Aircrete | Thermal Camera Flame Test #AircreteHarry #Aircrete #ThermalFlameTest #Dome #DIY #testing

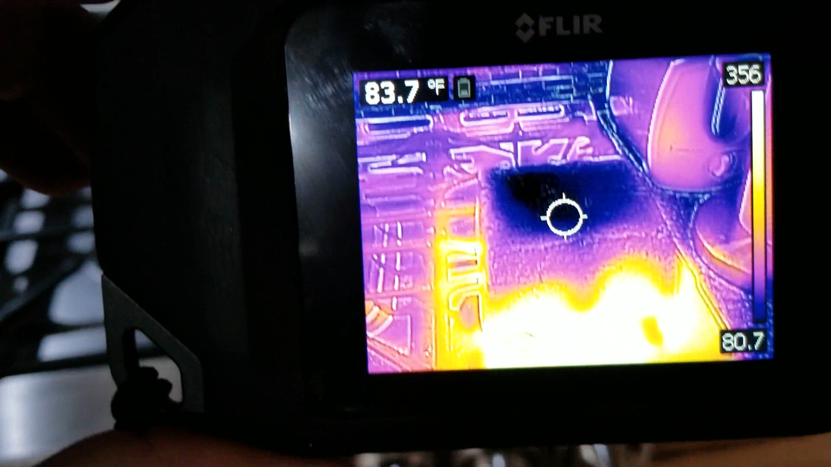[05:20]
On screen: spot 83.7°F
this is the very top center of this piece
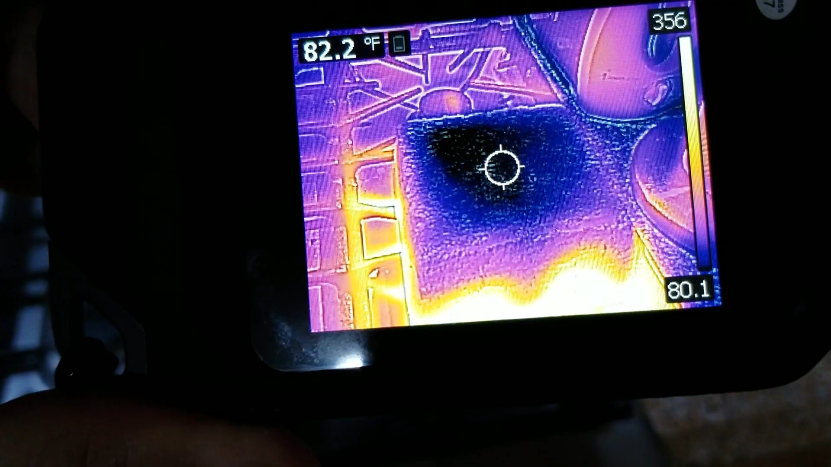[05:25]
On screen: spot 82.2°F
it's reading 82 degrees
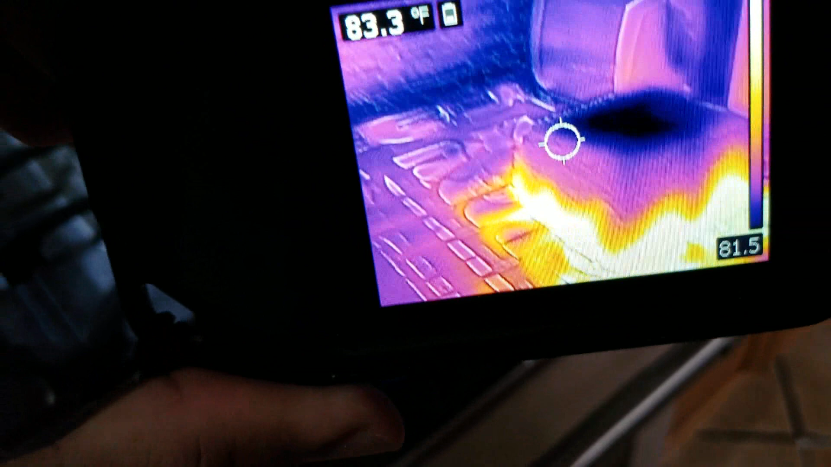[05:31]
On screen: spot 83.3°F
and you can see from the side view the heat coming off the sides of the uh the bricks
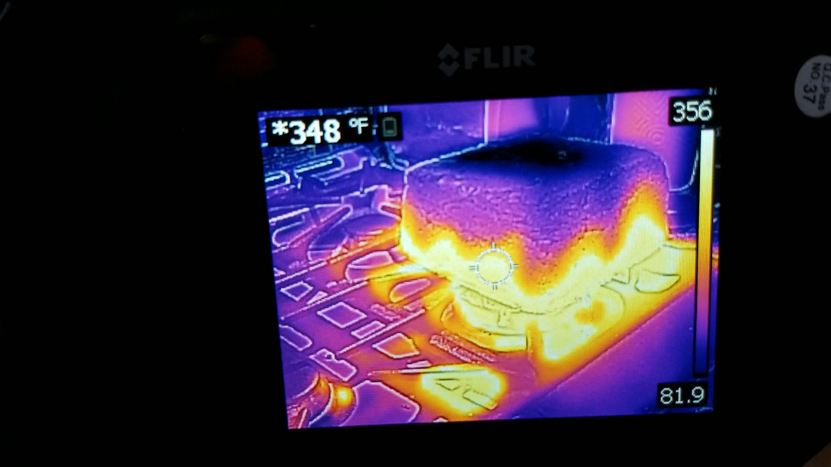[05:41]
On screen: spot 348°F
yeah 348 degrees 350 degrees on the side of the brick and then if we move up a little it shows 136 degrees
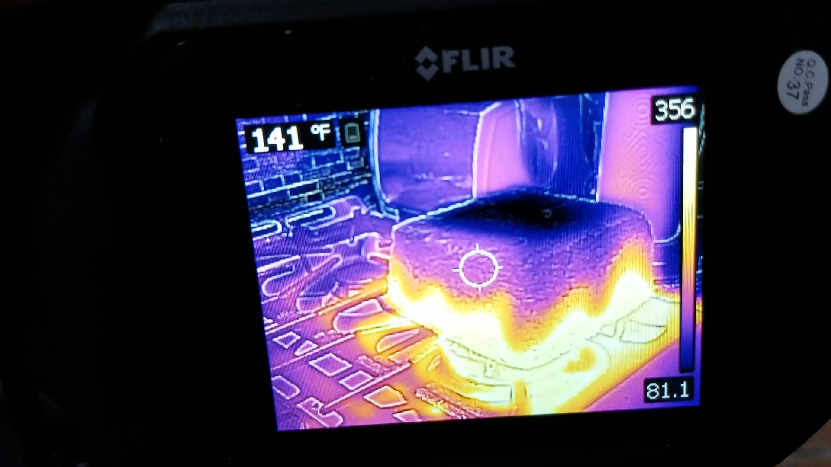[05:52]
On screen: spot 141°F
but again this is because the heat is coming up over the sides
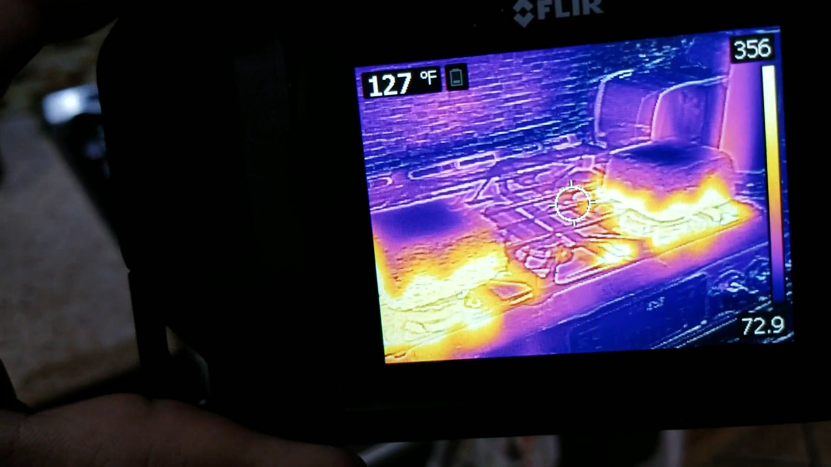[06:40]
On screen: spot 127°F
yeah it's the 100 gallon mix it's reading
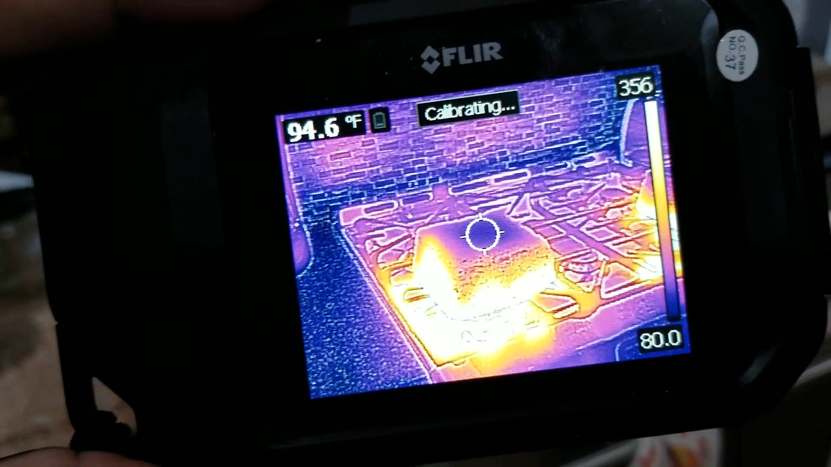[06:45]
On screen: spot 94.6°F
94 degrees let me get to the center 90 90 degrees 100 gallon mix
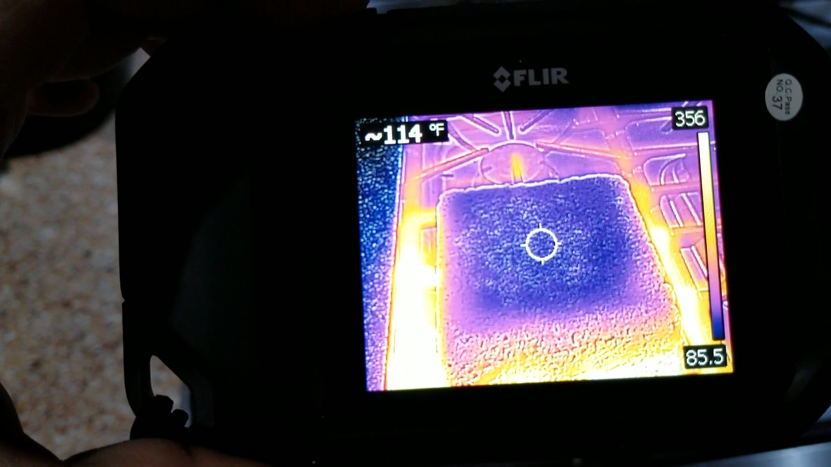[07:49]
On screen: spot 114°F
so the top of this 100 gallon mix sample is reading 116 at the center now again both of these blocks were a little wet so I'm sure that moisture is affecting the heat I don't think there would be as much heat coming showing in the center here
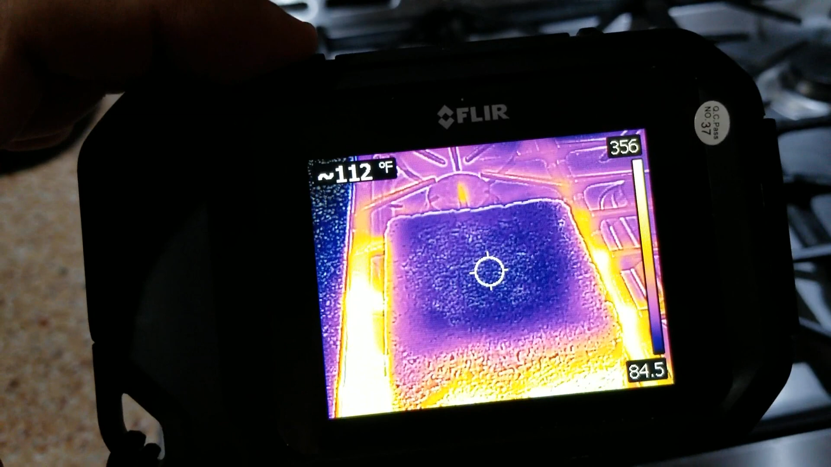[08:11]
On screen: spot 112°F
if these blocks were completely dry but the tops of them are still wet you can see here the wet line
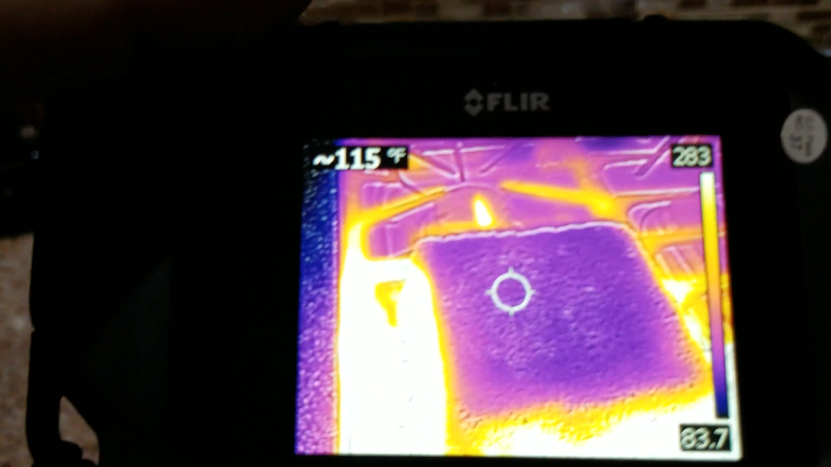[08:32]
we're showing 114 degrees at the center now if I bring it to the edge here it's 146
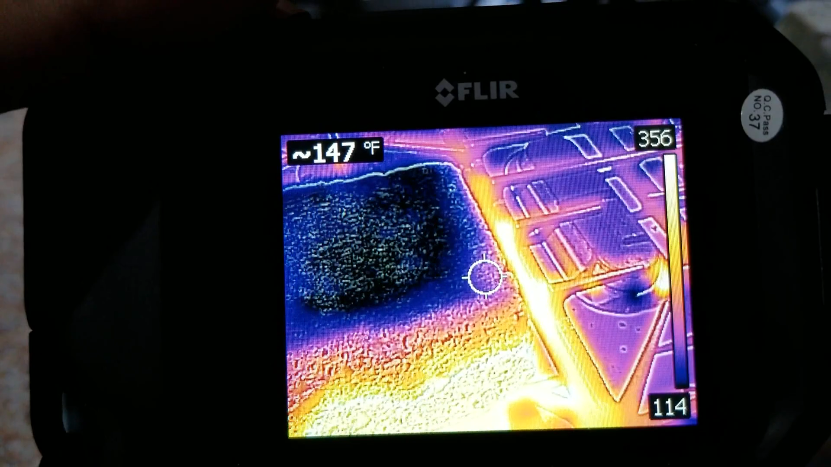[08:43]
and again that's the heat coming up the sides you can see from the image
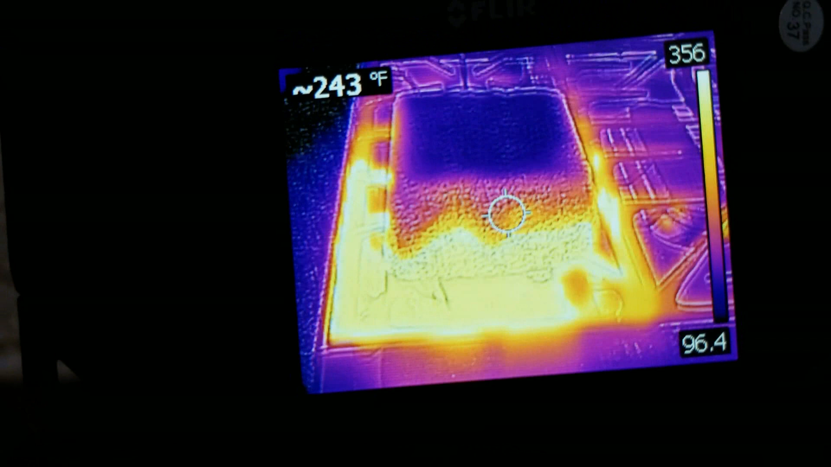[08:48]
On screen: spot 243°F
like right here it's showing 345 and then right above it
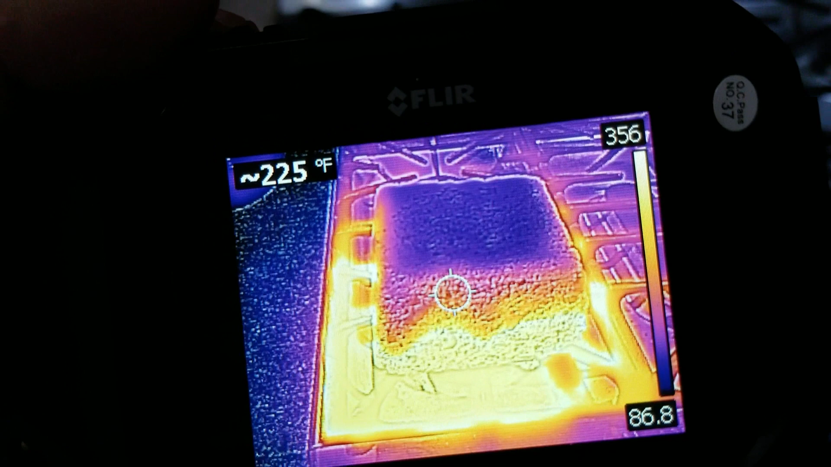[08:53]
On screen: spot 225°F
it's showing 220 222 if I move it over a little 194 if I go to the top it's reading 111
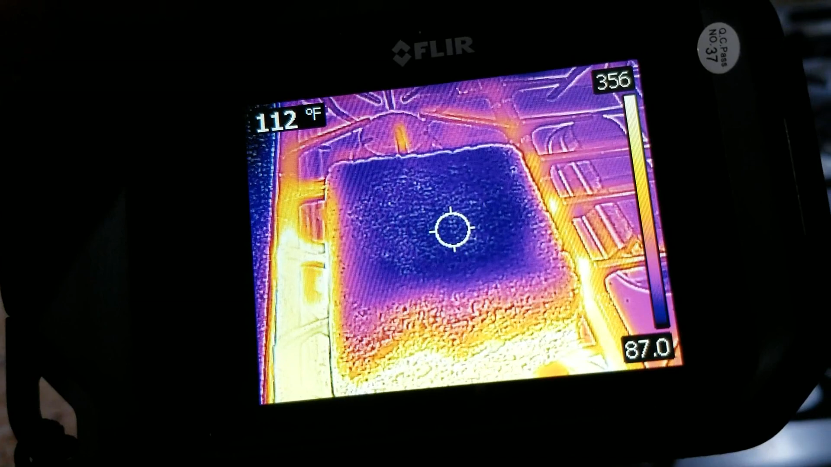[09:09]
that's the 100 gallon and I'll move over
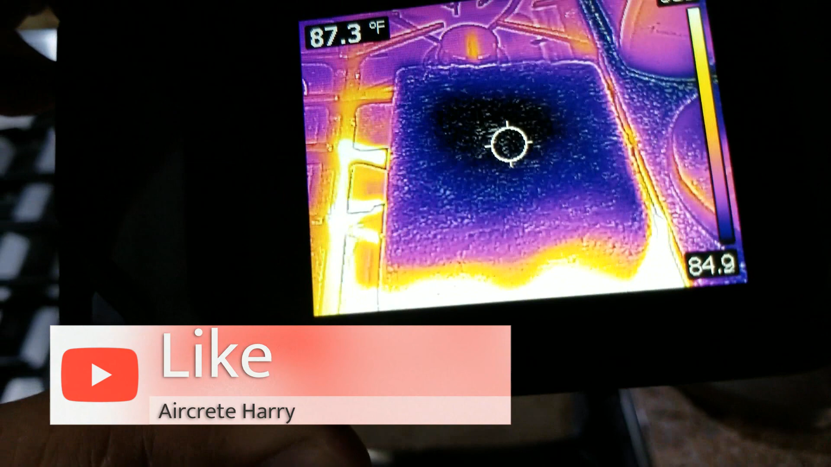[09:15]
On screen: spot 87.3°F
this is the 30 gallon mix reading 87 degrees at the center
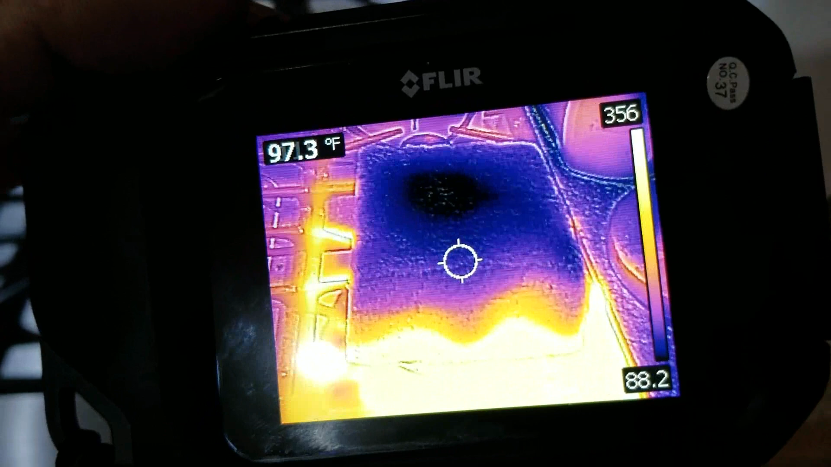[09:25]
On screen: spot 97.3°F
and here again you can see the image from the side
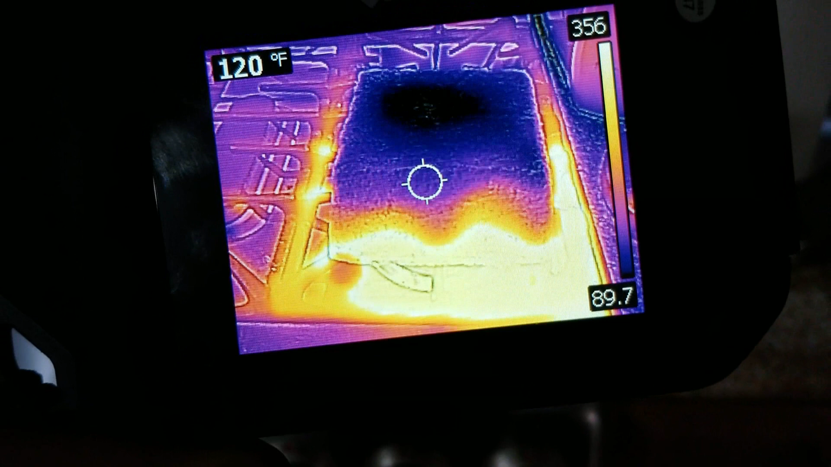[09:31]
On screen: spot 120°F
I got 120 degrees at the top edge and as I move down towards
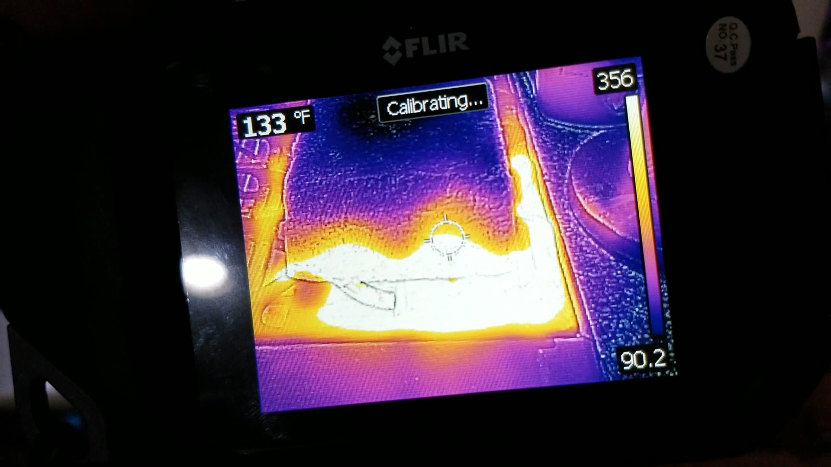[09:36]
On screen: spot 133°F
the hot spot it's showing 345 okay so I'm gonna flip these samples up I'm gonna flip it up and move it over